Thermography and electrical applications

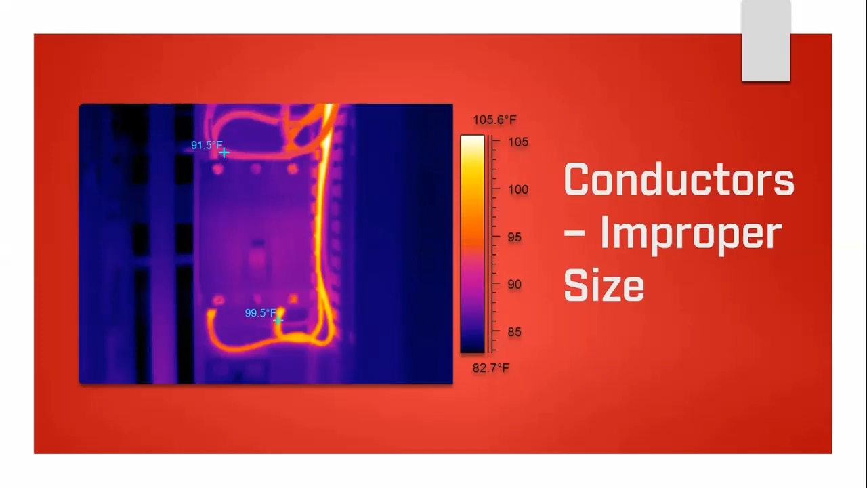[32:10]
On screen: scale top 105.6°F, scale bottom 82.7°F
so this is an example of the concept of infrared by looking around you know don't be afraid to to pan around and just to see if you can pick up on things the machine wiring was not part of the original survey but as covers were removed for access in the area it was noted on the report conductors uh crimps the the transition points of the conductor to the plate or the bolted pad is a common point for imaging problems um here we have a hydraulic crimp on a parallel feed to this equipment now parallel feeds have got their um there's a bit of theory needed to understand exactly how parallel feeds work
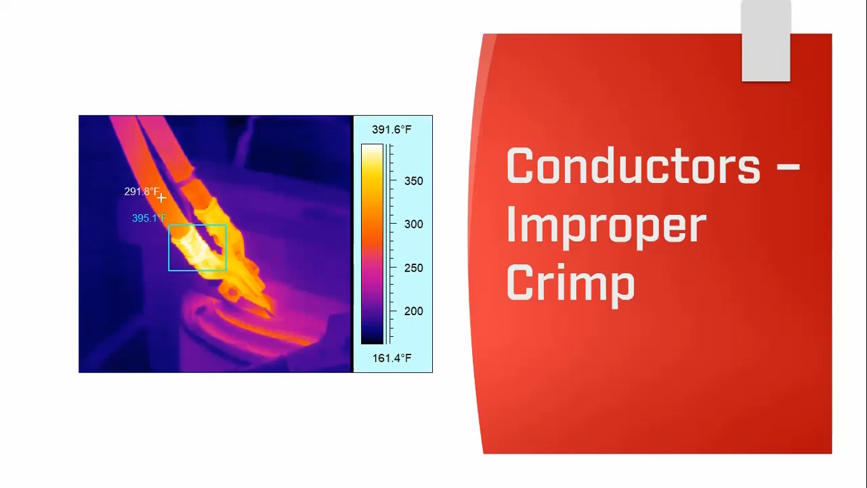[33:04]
On screen: scale top 391.6°F, scale bottom 161.4°F
and overheating it because the the other cable the lug is is poor and it's not conducting as it should so the visual clues of damaged insulation give good indication of previous or continuous overheating and quite a rare one capacitors and batteries these are generally
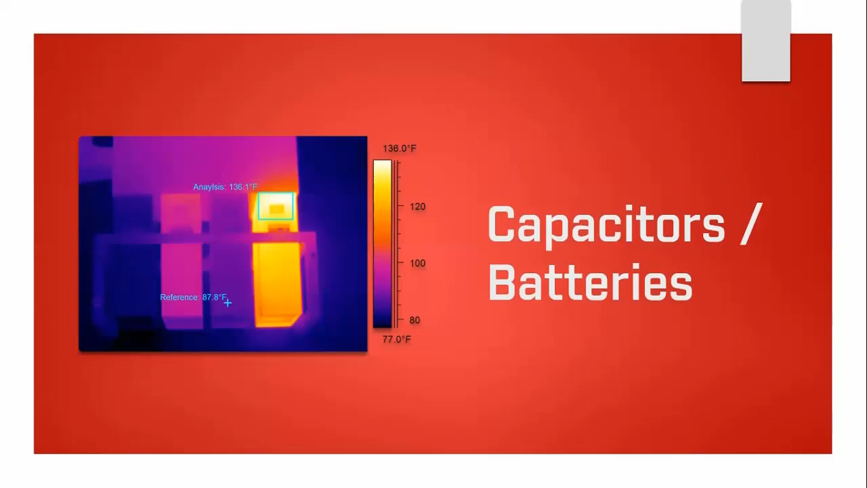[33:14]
On screen: scale top 136.0°F, scale bottom 77.0°F
passive devices with not much heating at all this case certainly shows one heated much more than the other which only shows a slight warming over the middle capacitor examine this circuit and determine if the discharge resistors are engaged for some reason or if the capacitor is damaged secondary testing with other methods is warranted in this case and um low oil in a substation uh the fill level of these is crucial for the cooling the
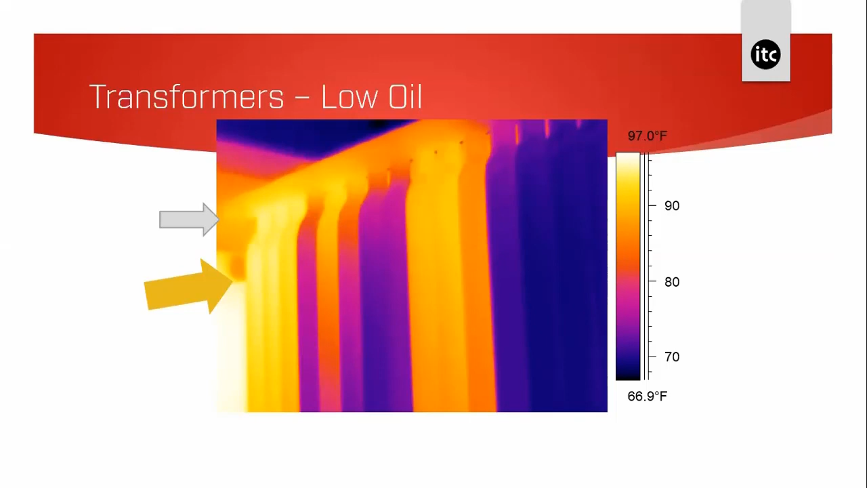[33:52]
On screen: scale top 97.0°F, scale bottom 66.9°F
oil expands and flows into the radiator tubes to release the warmth into the environment we can quite clearly see in this image that we've got quite a few different levels of cooling happening so something here like an oil level is is causing this issue and we've seen a similar image to this you know transformer section of valve closed this one is is the easiest to interpret the section valve was not opened after a
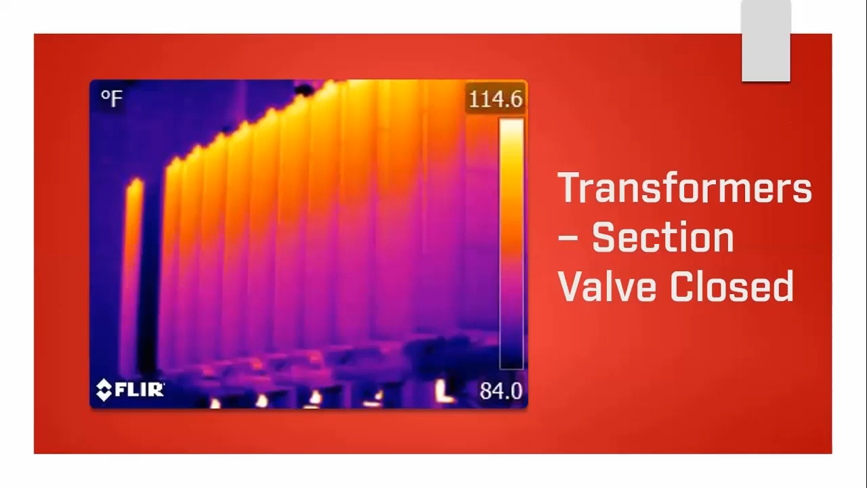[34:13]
On screen: scale top 114.6°F, scale bottom 84.0°F
transformer service so we can see that black line going down towards the left hand side of the image moving on to some hv things um this is a flexible strap connection transition from the round buzz bar to the breaker you know the image is quite clear the strap is warm compared to the other phase this by itself indicates that there is an issue somewhere on the piece probably a loose connection on the bolted parts
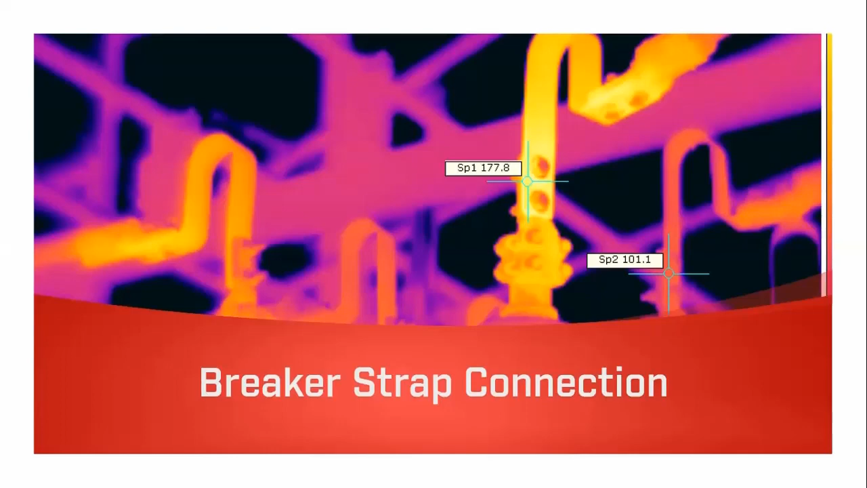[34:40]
this image is out of focus but it's a drop lead it's a mechanical tap connection and all the same consideration from the last image where this
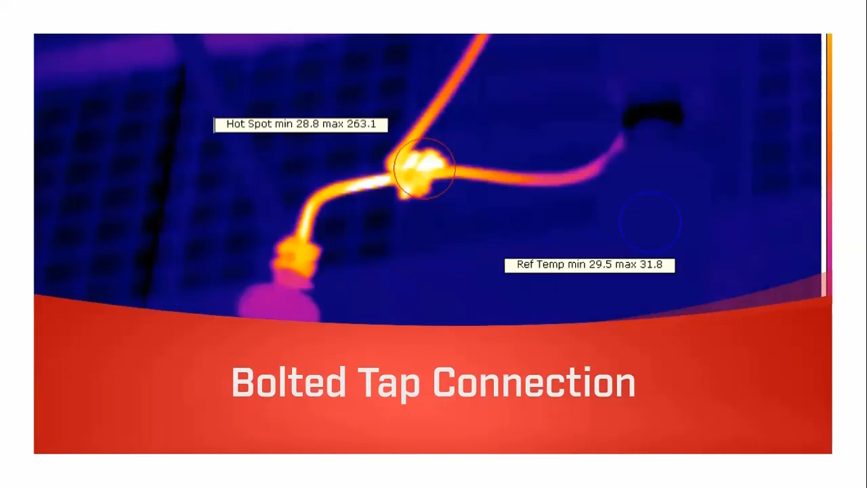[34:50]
is bare metal and again being outside for a long while so it is oxidized so it's got fairly high emissivity this is a high voltage air switch where the area box is the little the little green square we can see one finger of the switch receiver looking quite warm and with the current levels very high on these units the potential to have a major issue is ever present just remember that in a parallel connection which is what these fingers represent the hot one is the good one
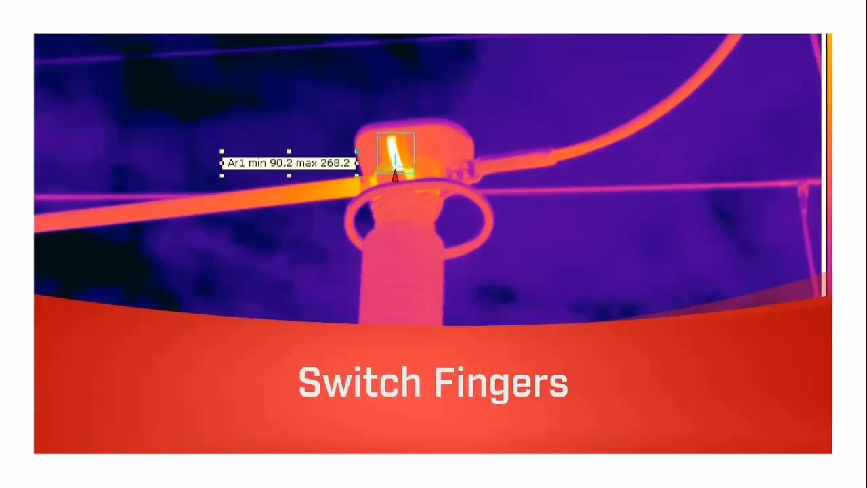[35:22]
we've got oil filled switches we've seen these similar ones to these uh the implication with these is that the heat inside these units and what's displayed on the exterior is quite different there is some guidance that the three to five degrees c is enough difference measured on the outside to take this out of service my caution is that the
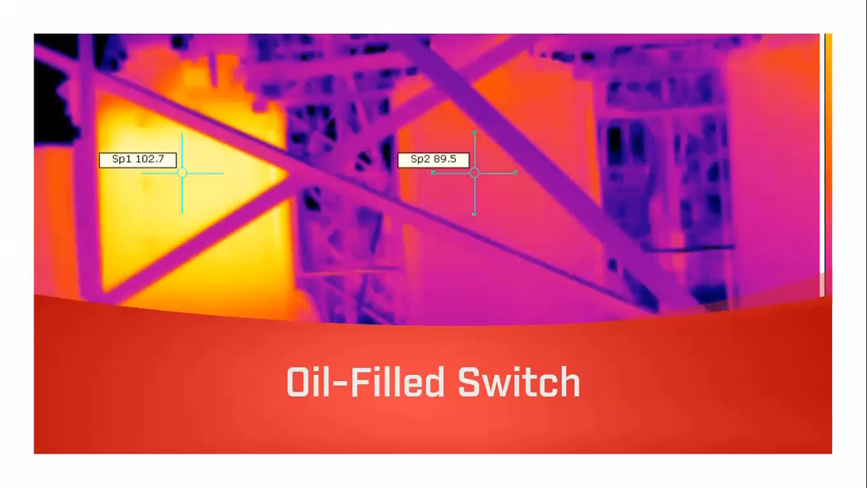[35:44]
indirect differences on these large substation components should be taken quite seriously and just going back here to something of contactor if we have a look at this contactor we can see that the right hand phase is much warmer than the others you know we've got to ask ourselves what is the problem here could it be a loading balance could it be a loose connection or the third option could it be an internal contactor fault what i'm
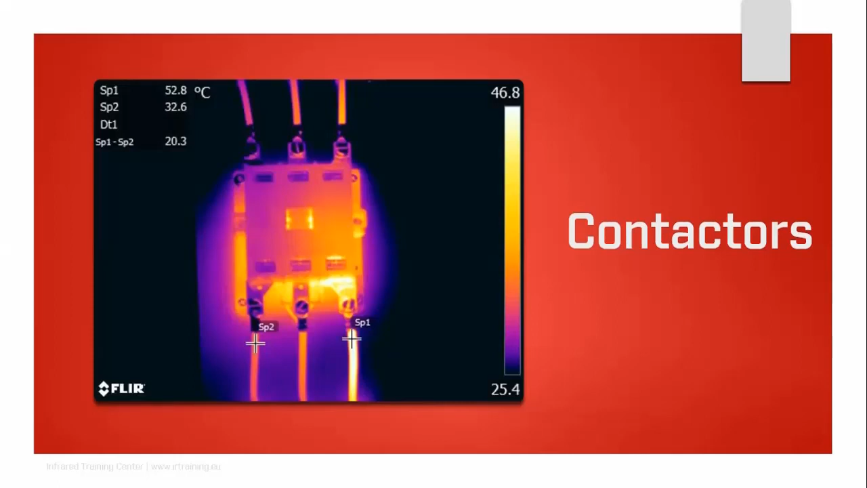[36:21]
going to do is give you the answer to this in a in a moment we've only got a couple of slides to go so could it be an imbalance a loose connection or an internal contactor form so really to conclude um we need to be able to recognize